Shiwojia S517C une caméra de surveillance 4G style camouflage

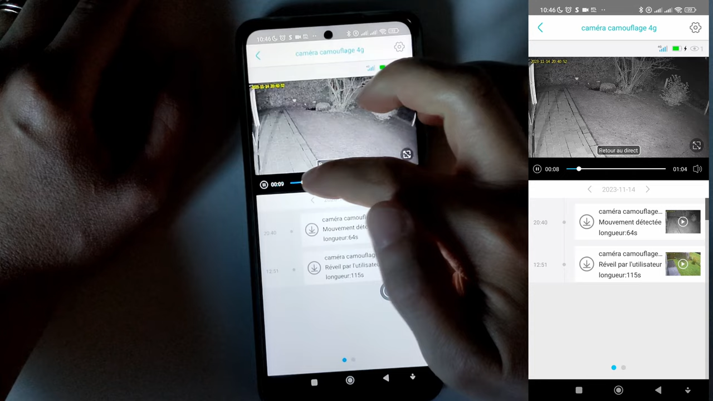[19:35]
je jette un peu de nourriture pour les oiseaux et là on m'a vu la caméra m'a bien capté à ce moment là donc c'est nickel et elle a filmé pendant 64 secondes ce qui est un peu trop pour la durée
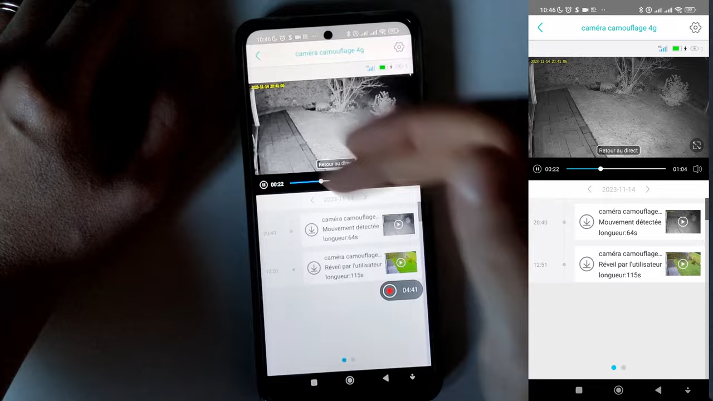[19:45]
mais vous avez vu elle m'a bien capté directement donc elle a bien fait son travail donc sur ça j'ai rien à dire donc là ici voyez midi 51
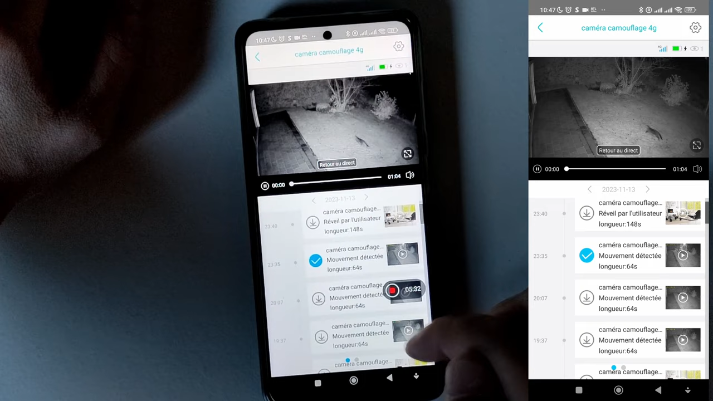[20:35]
donc ici mouvement détecté j'ai pris la vidéo donc j'ai téléchargé donc là il ya eu un mouvement détecté et là oui comme comme la caméra donc comme la caméra n'a
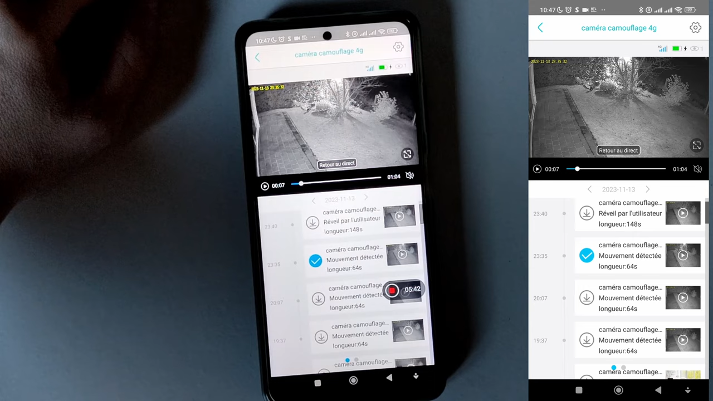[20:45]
pas de détecteurs de forme humaine donc elle n'a pas d'intelligence artificielle les animaux bas seront pris également donc s'il ya beaucoup de vent etc s'il ya trop de feuilles d'arbres vous risquez d'avoir pas mal de fausses alertes donc sur ça il faudra en tenir compte pour l'achat de votre caméra que l'emplacement est très important et la distance voilà moi qui qui a un bon emplacement ici avec un feuillage
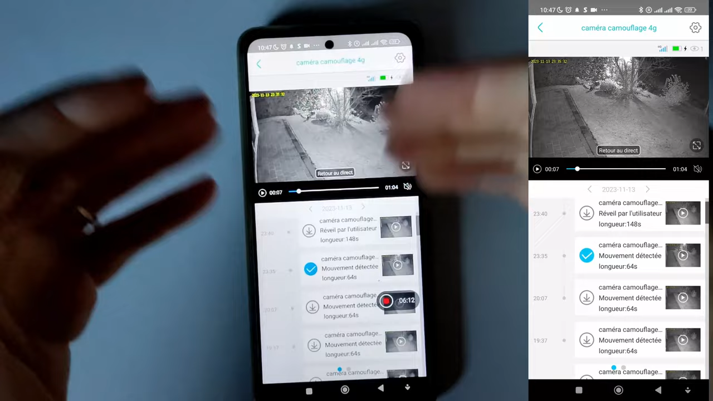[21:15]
donc les arbres et tous qui sont assez éloignés je reçois quand même quelques fausses alertes puisque la caméra n'a pas d'intelligence artificielle n'a pas de filtre au niveau
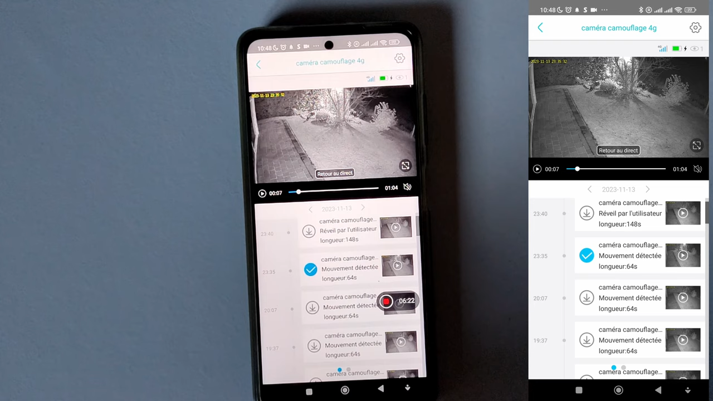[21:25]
détection de forme humaine etc qui fait que ben on recevra moins de fausses alertes donc ici c'est le souci donc pour télécharger
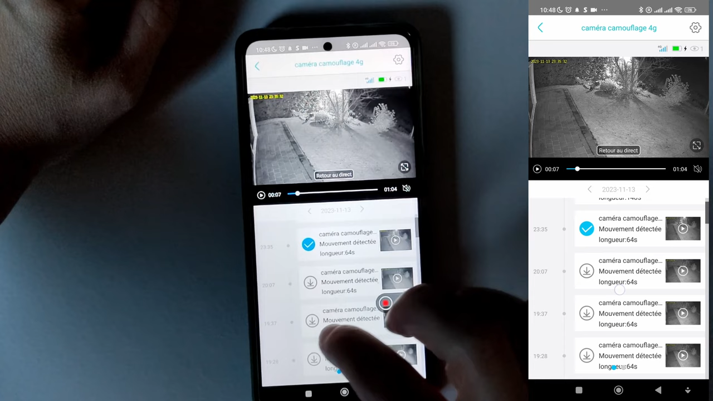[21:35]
vous cliquez ici parce que là je visionne en direct donc sur la carte micro sd de la caméra mais si je veux télécharger faut cliquer sur la flèche et ça va télécharger ça va prendre un certain moment ça va même bloqué de temps en temps donc ça c'est ça c'est embêtant donc il faudra refaire le téléchargement donc parfois ça bloque on sait pas pourquoi mais parfois ça reste sur 90 90 au niveau téléchargement et ça met du temps
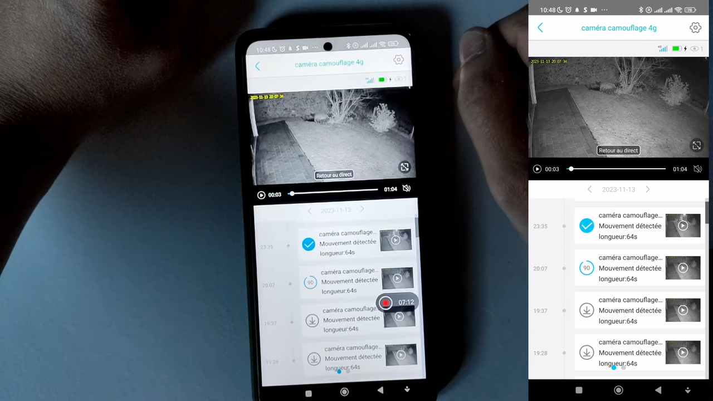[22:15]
à se télécharger on dirait que c'est bloqué comme ici vous allez voir et ensuite bon ça va se télécharger quand même en espérant que ça se télécharge quand même voilà ça s'est téléchargé donc ici il n'y a pas eu de souci mais parfois vous risquez d'avoir des petits soucis au niveau téléchargement donc on a vu les téléchargements je
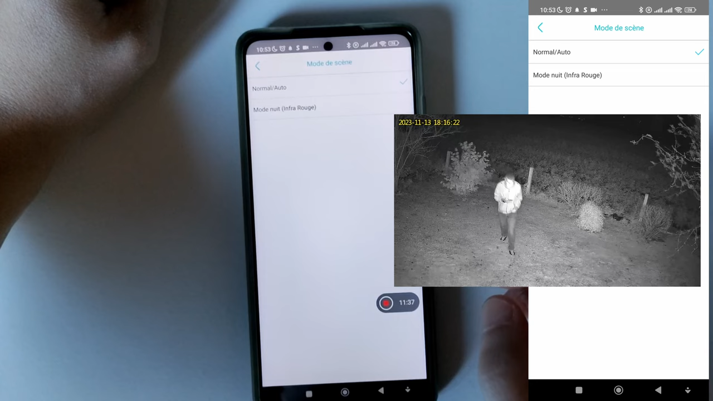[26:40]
led donc tout ce que vous avez c'est soit vous mettez en infrarouge 24 heures sur 24 donc pas 24
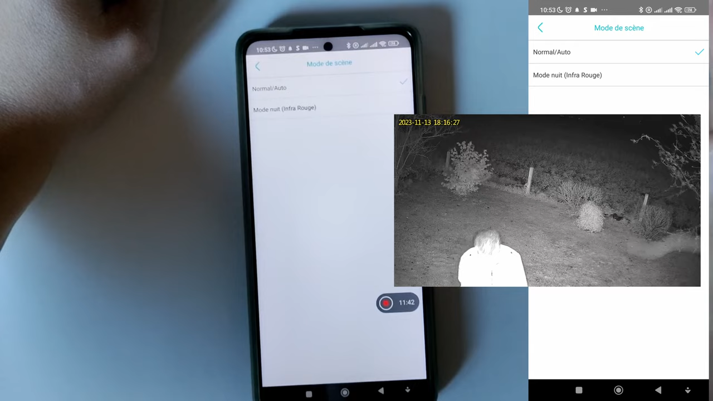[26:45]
heures sur 24 puisque la caméra est sous batterie elle se réveille simplement si elle détecte un mouvement donc faites attention à ça elle
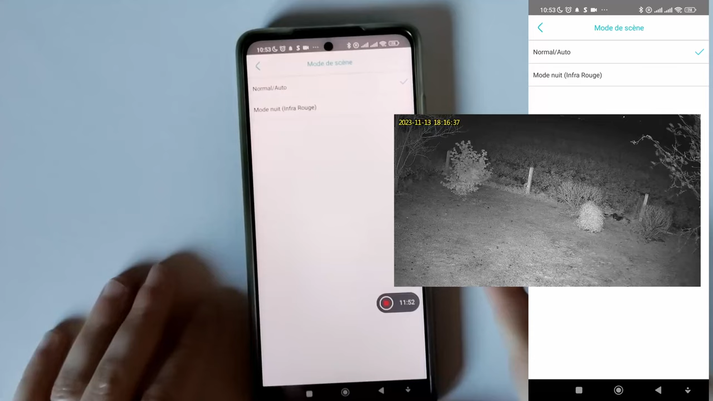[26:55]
n'a pas la fonction enregistrement 24 heures sur 24 donc là
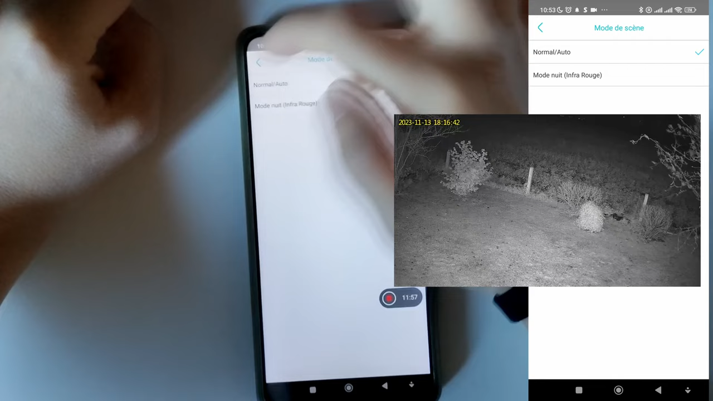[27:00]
c'est juste pour elle dès qu'il fait jour bah elle se met en mode jour et quand il fait nuit et sombre bah elle active ses infrarouges tout simplement détection d'activité donc
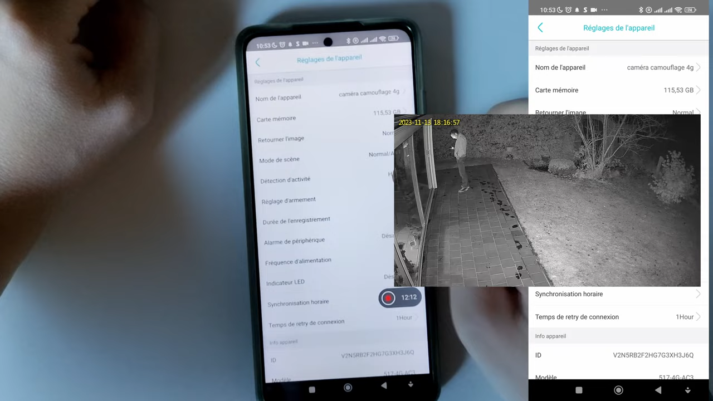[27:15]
en détection d'activité la sensibilité s'est mis en eau donc la sensibilité c'est un réglage quand même un peu important là j'ai dû la mettre sur